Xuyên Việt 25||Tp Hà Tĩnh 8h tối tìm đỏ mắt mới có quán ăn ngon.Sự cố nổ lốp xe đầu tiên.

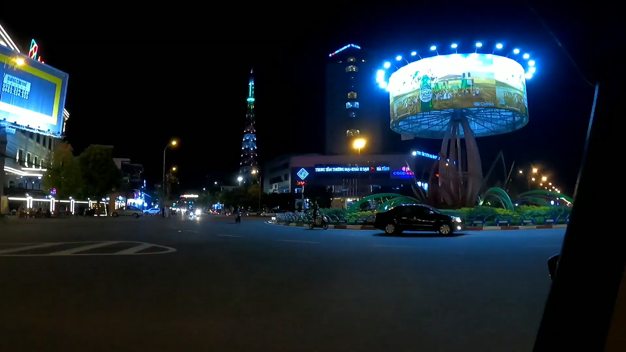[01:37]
Trung tâm thương mại Hà Tĩnh.
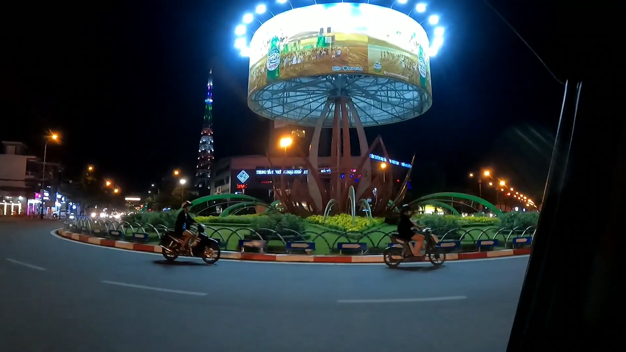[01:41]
Trong đây thì cũng có khách sạn mình ở tối đây nè. Khách sạn GMC gì đó. Đây là trung tâm thành phố Hà Tĩnh.
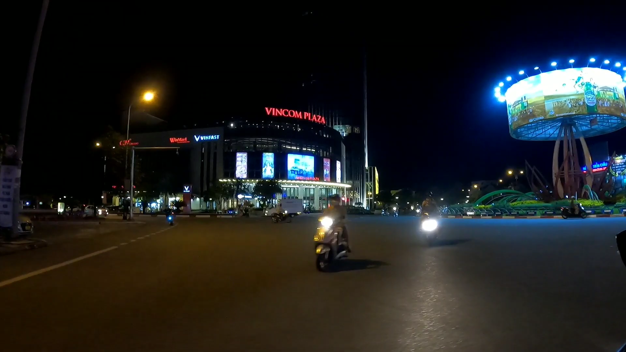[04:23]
Bên kia đối diện là Vincom, khá to đấy. VinFast rồi CGV rồi rạp phim rồi siêu thị Vinmart nữa.